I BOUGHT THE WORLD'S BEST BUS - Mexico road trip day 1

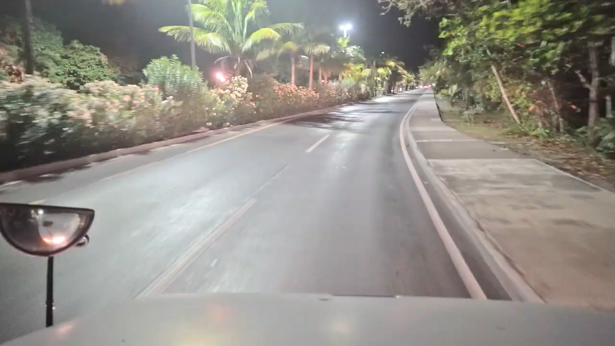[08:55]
Well, I've just done my first little drive of the bus.